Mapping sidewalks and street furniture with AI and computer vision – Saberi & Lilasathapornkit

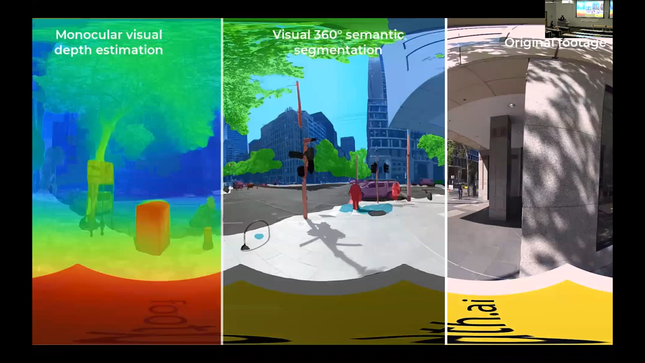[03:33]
So on each images, we use our pre-trained AI models to identify and estimate
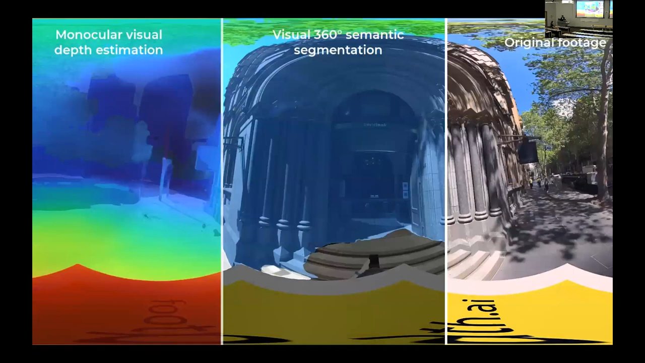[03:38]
what the objects are and their distances.
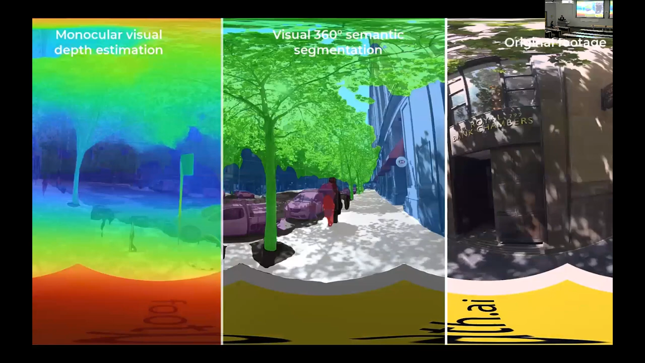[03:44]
So the image on the right is the RGB imageries. In the middle, it's classified with different object classes with different colors.